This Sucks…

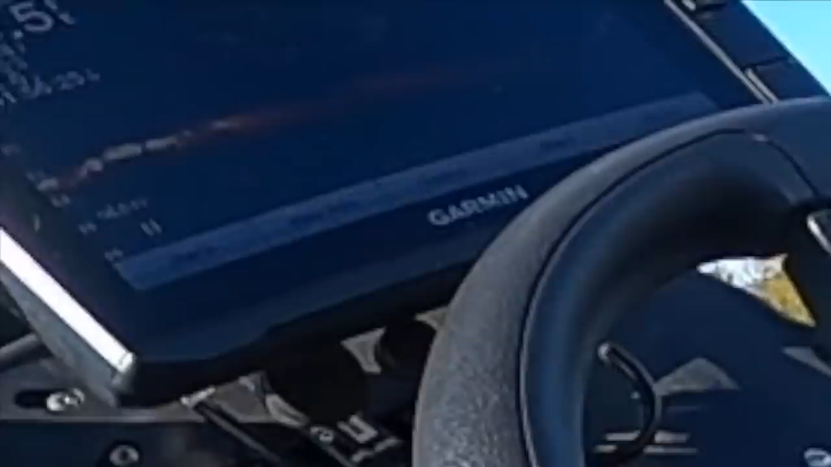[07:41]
Eat it. Eat it. Yes. Yes. Live scoped them, bro. Yes. That's not your 10 pound line, right? Yeah, it is.
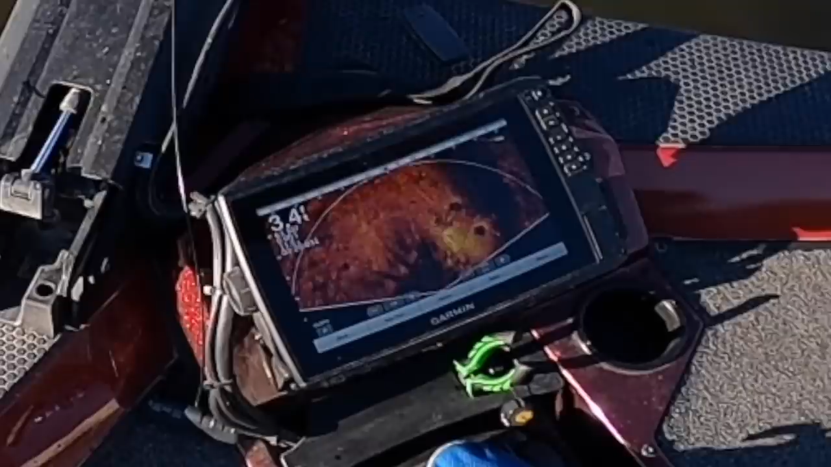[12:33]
Where it gets deeper? Oh, fish.